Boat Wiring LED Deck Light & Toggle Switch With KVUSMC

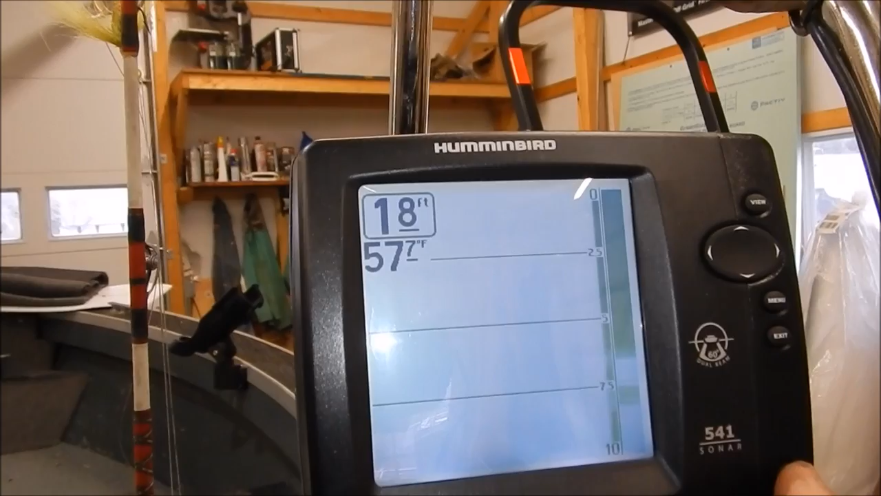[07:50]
On screen: depth 18 ft
And right now it's season. If I hit this button right here.
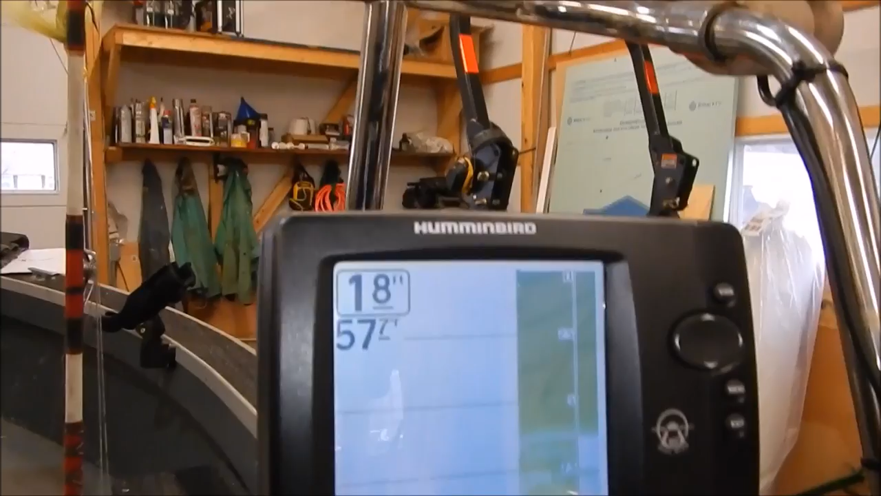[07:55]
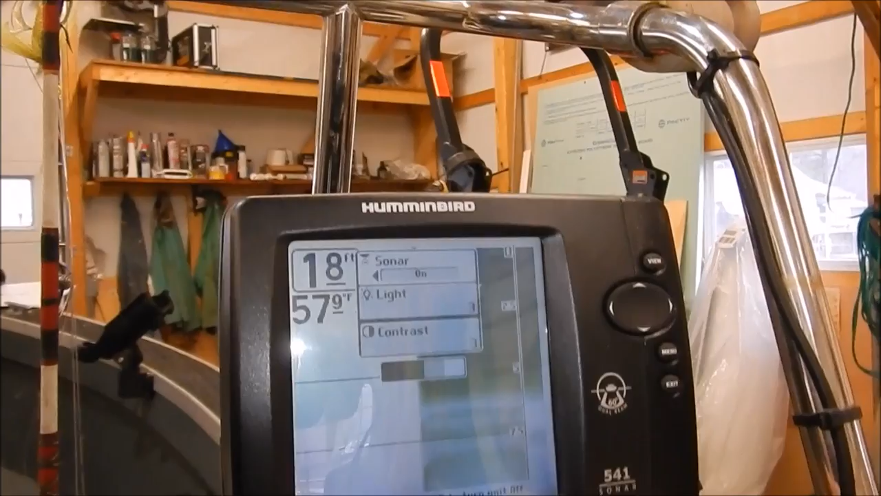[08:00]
On screen: depth 18 ft, water 57.9°F
Let me cut her off again. I'll do it in simulation mode.
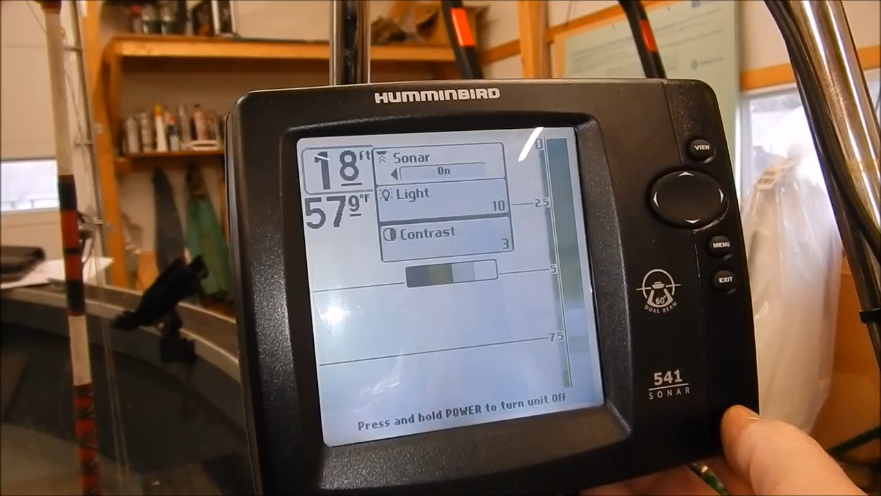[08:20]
On screen: depth 18 ft
All right. There we go. We're in simulation mode now.
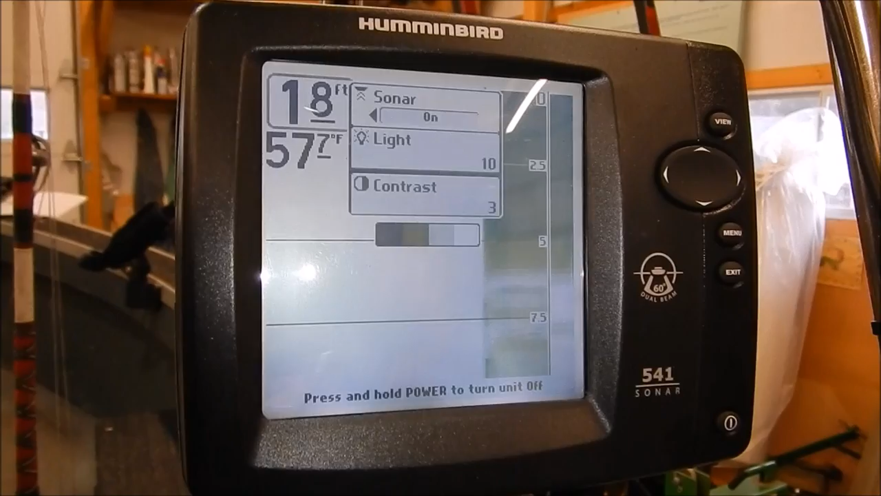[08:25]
And it's got all kind of stuff on it. But yeah, it's a good, nice, nice system.
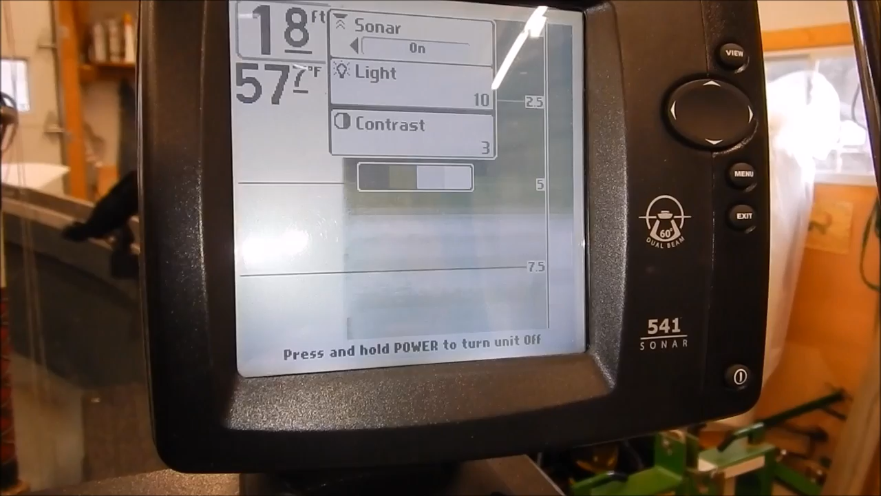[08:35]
It's a little bit of everything.
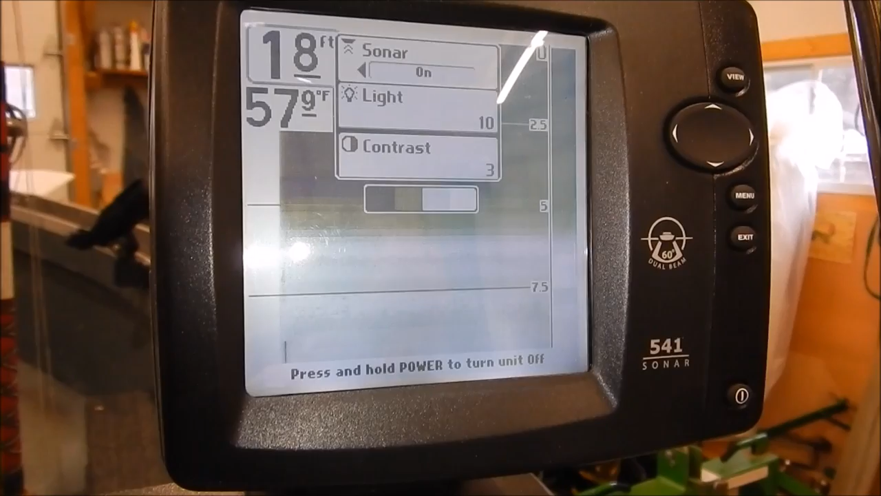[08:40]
On screen: depth 18 ft, water 57.9°F
It's right on the money. We're about 1.8, 1.8 foot off the ground right now. And, uh, it's pretty cool. There's a temperature.
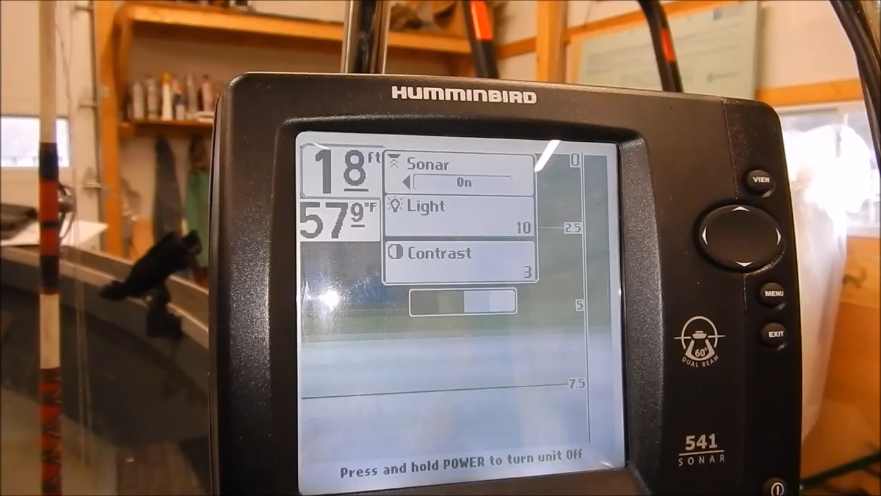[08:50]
On screen: depth 18 ft, water 57.9°F
It's about 57.9 out here right now. 58.
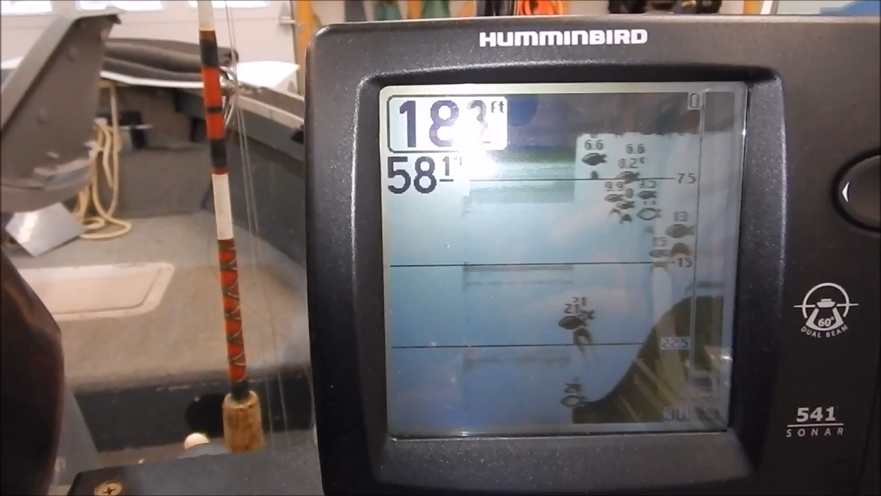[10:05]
Size of the fish. The schools of fish. Arches for the fish.
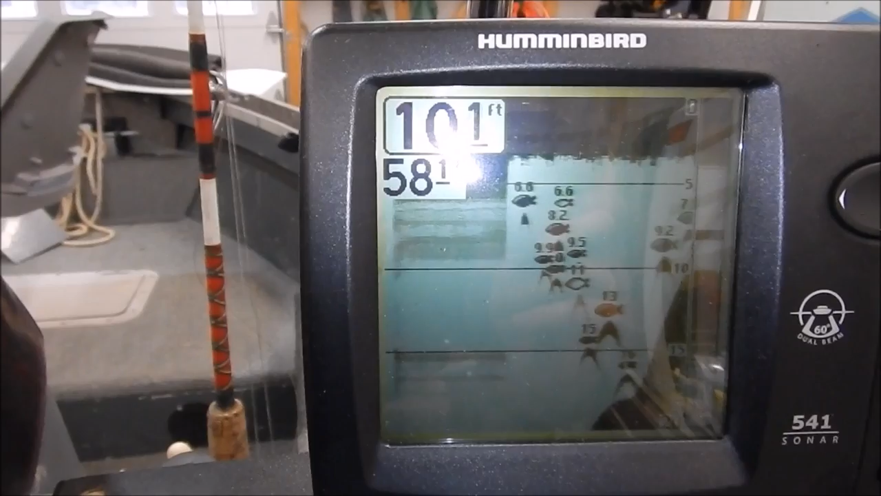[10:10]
This is a gray scale. I like it.
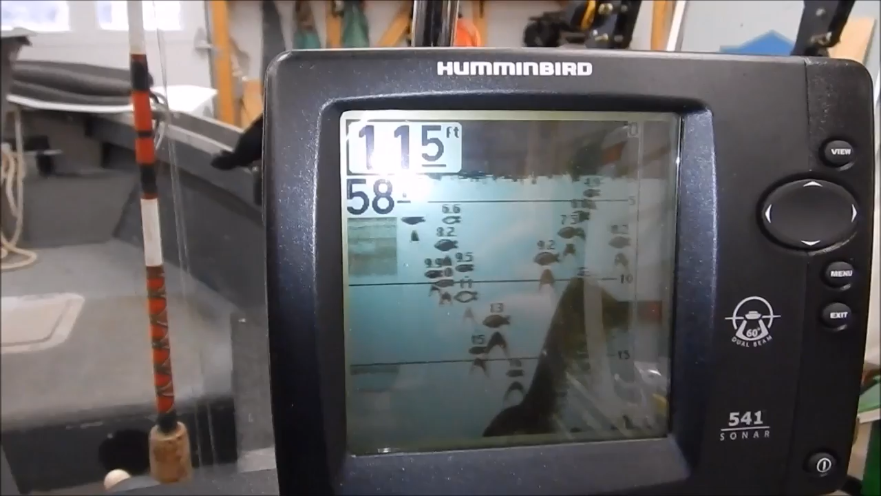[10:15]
Here's your bottom contour.
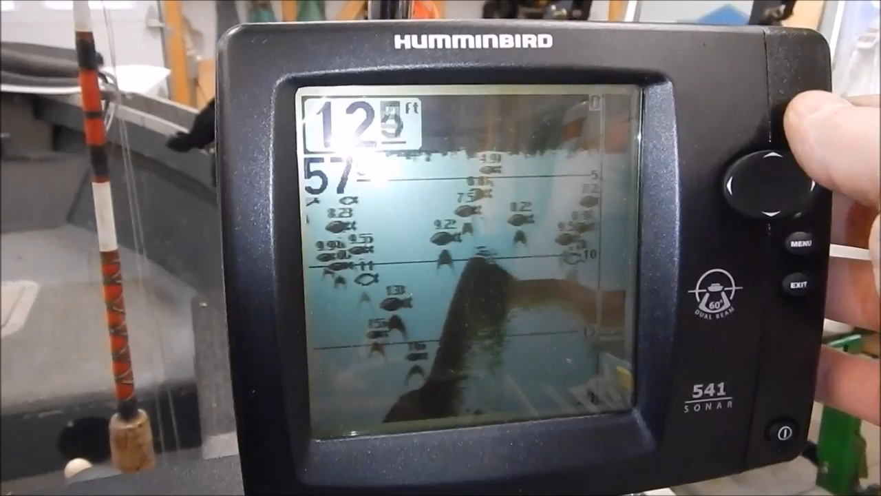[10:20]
Or you can go into different modes. Like 3D and this and that.